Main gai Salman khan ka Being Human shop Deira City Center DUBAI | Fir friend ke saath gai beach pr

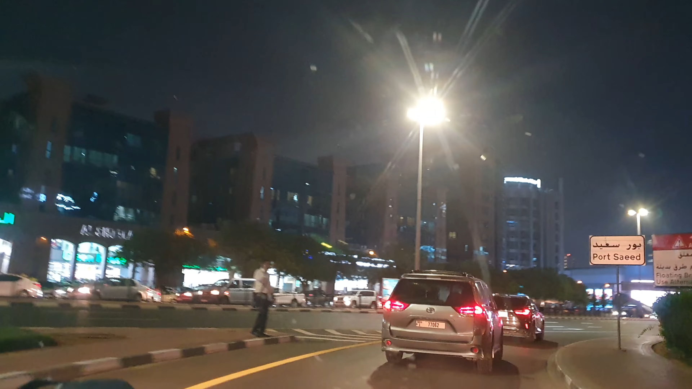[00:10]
हैं दिरस एक अगर सेटेसेंटर सोफ नूंचने वाले ही। सामने यसी बहुत जी ना पुंद आपको बहुत वड़ी सी लाइट दीखे रही है नीए ओधनी चपीजी 시टिए है कि उसमें दिखता ही कि हा उस फ़र लिगा है, आभी ट्राफिक में हूँ सिगनल पे हूँ,
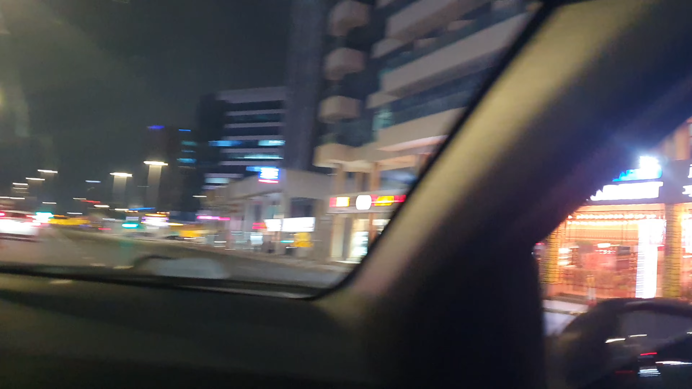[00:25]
ये है, रसिटेरेंट आ तो आप उस वे सित में भिड़क नोगों, मैं दिखा ही हुआ ही, रास्ते का वीउ भी दिखा रही हूँ,